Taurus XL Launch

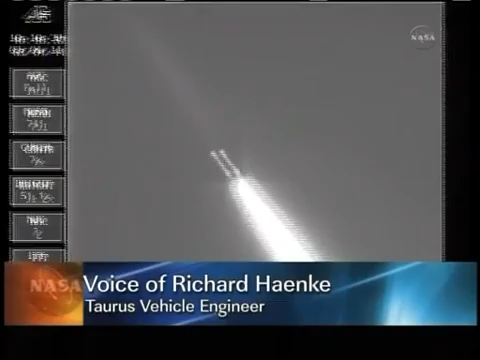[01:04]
One minute into the glory mission, all assistance nominal, expecting state 1 ignition in approximately 20 seconds.
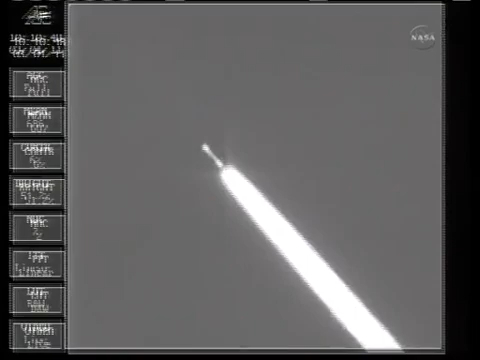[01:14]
Stage 1 TVA initialized, expecting stage 1 ignition in approximately 10 seconds. Stage 0 burnout. Stage 1 ignition. And video confirmed, stage 0 separation.